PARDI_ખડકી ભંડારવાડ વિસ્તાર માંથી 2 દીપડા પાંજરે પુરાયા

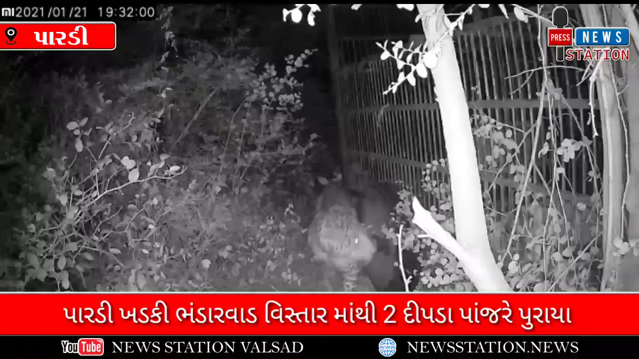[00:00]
વલ્સાડ જિલાના પાડી ના ખડકી ભંડારવાડ ગામે બે દીપડા પાંજરે પૂરાયાથા
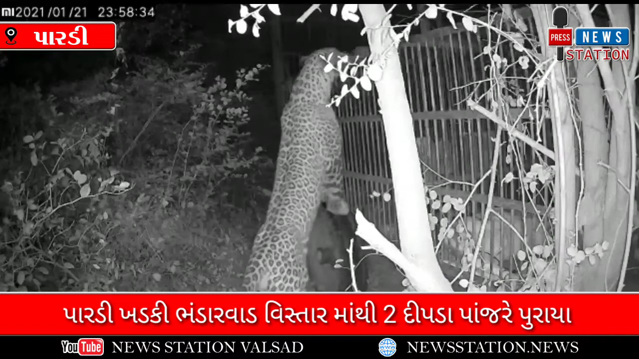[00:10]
સમગ્રકટના ફારસ્ટન� પાંજરે પૂરાતા ગ્રામ જનોઈ રહતનો સવાસ લીધો છે